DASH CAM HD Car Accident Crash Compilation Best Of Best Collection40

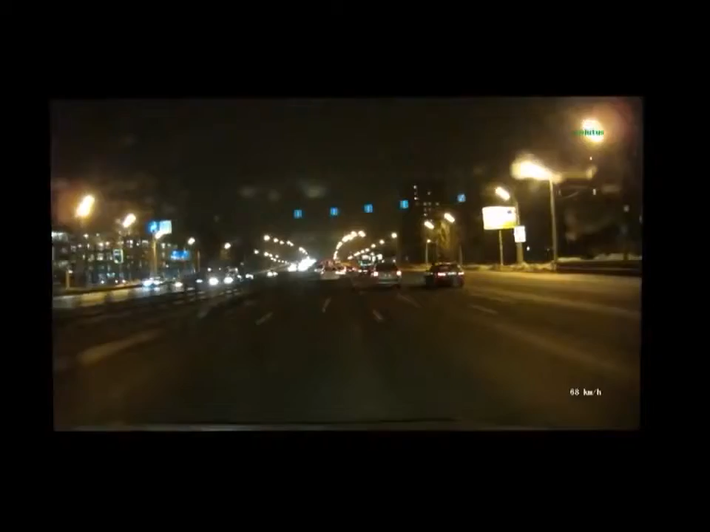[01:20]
Причем, как всегда, распашник не работаешь. Ух, ёб, ты видела? Да ты чё останавливаешься? Охренеть! Ой, кошмар! Охренеть! Чел, не впис...